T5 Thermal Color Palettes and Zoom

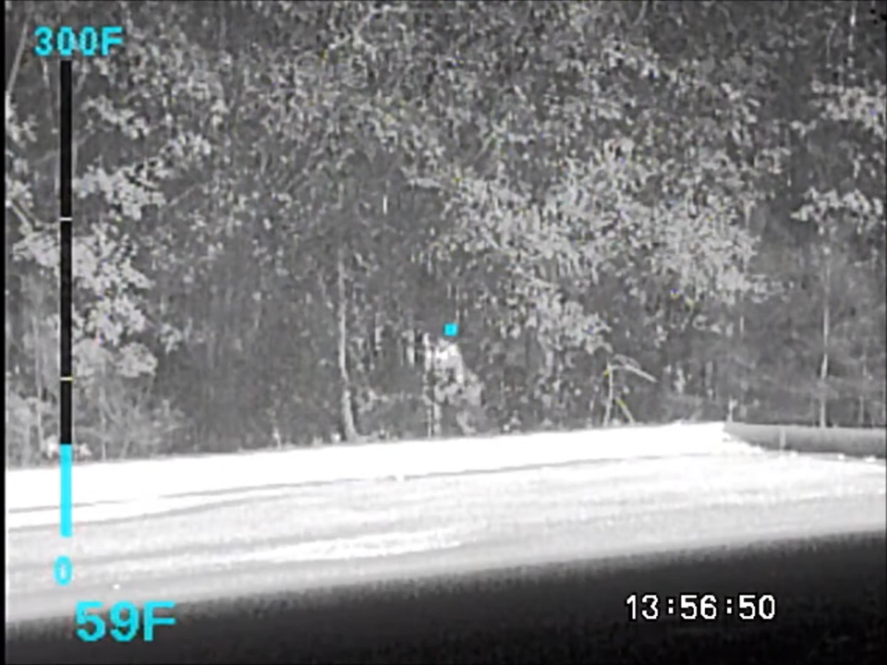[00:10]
On screen: scale top 300°F
This video is to show the advanced features of the new color with zoom capable T5 thermal. Subject is in dense foliage approximately 100 feet from us. This is the white hot palette, black hot palette, fusion, rainbow, glow bow,
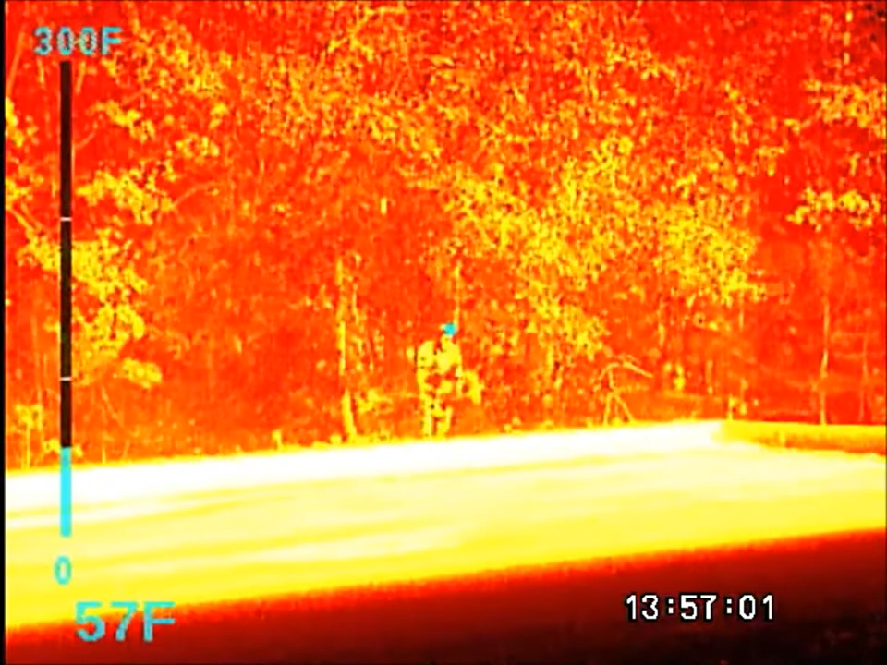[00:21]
On screen: scale top 300°F
ironbow one, ironbow two,
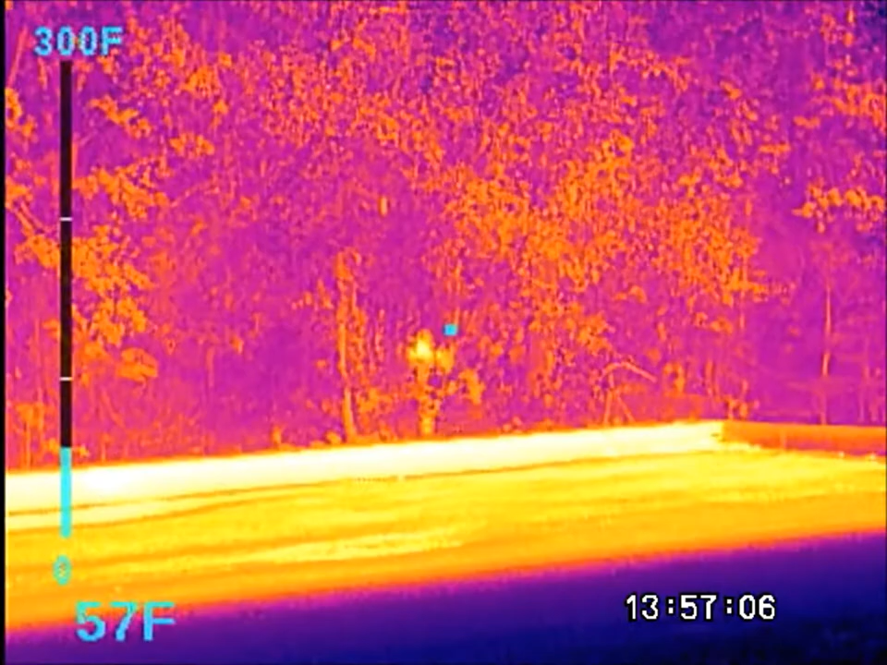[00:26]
On screen: scale top 300°F
sepia, color one, color two,
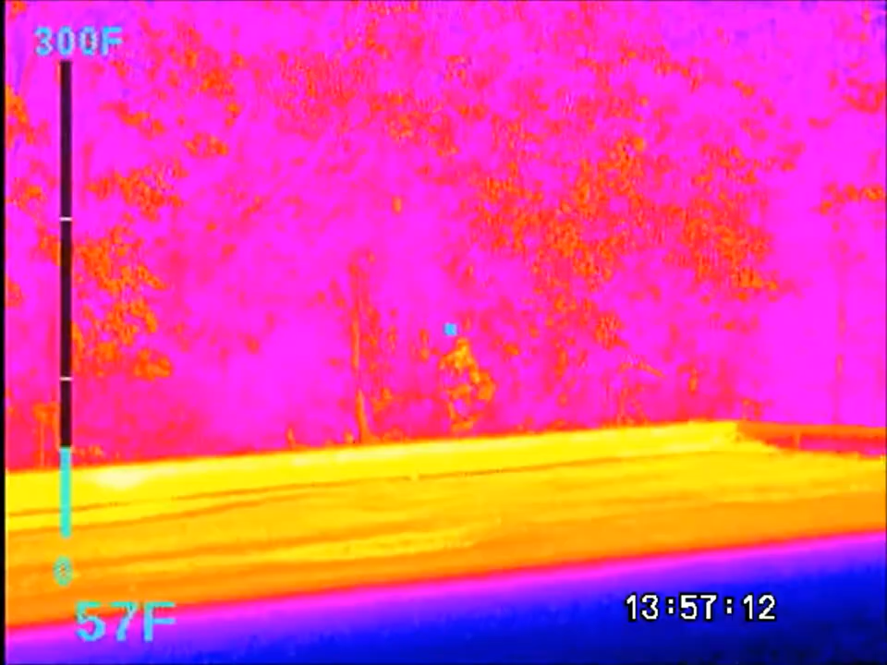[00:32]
On screen: scale top 300°F
ice, fire, rain, red, and green, and then back to white hot.
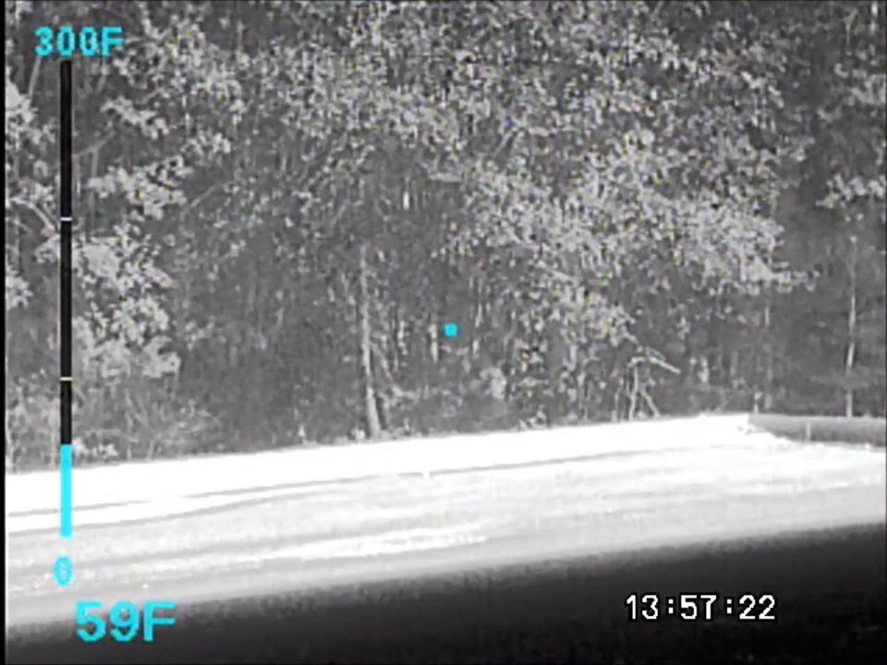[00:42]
On screen: scale top 300°F
We also have a zoom capability which is, this is zoom one time,